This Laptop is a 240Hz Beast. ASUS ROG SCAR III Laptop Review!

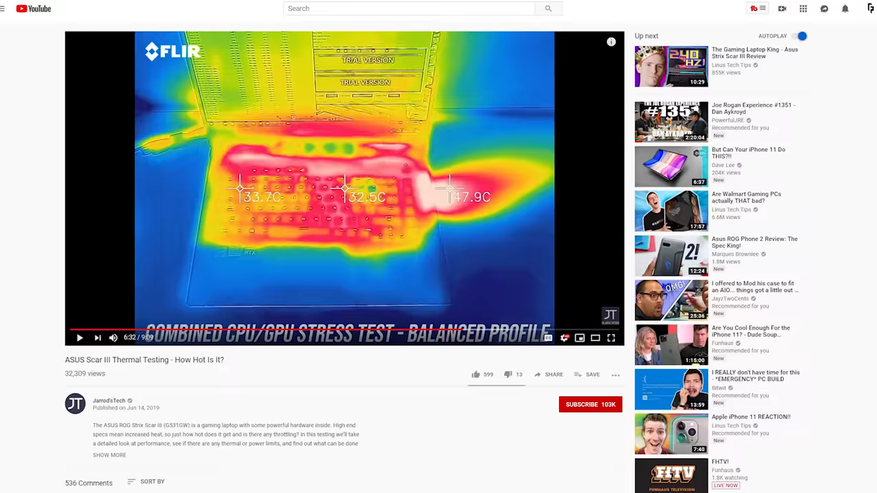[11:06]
And I did a quick Google search to see if there was any real info about this, and I found a channel called Jared's Tech, who benchmarked the thermals.
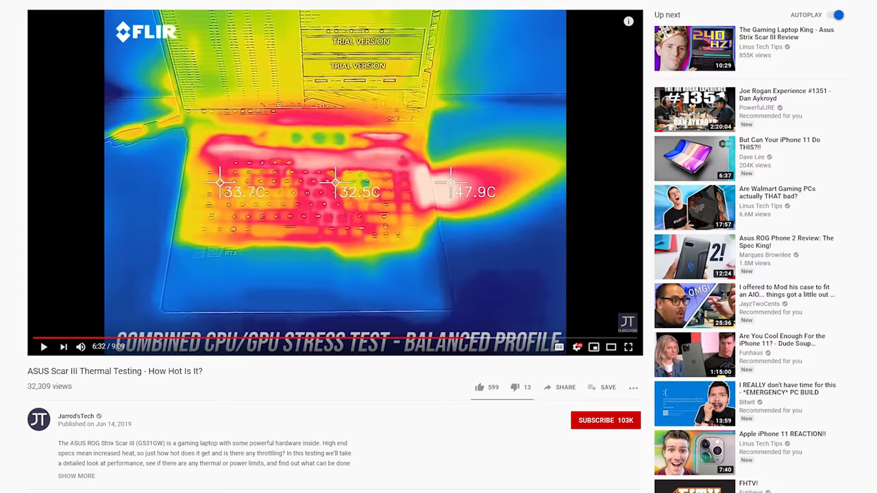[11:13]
And as you can see, most of the heat is coming out that hot spot on the right side. So it was really just that right side.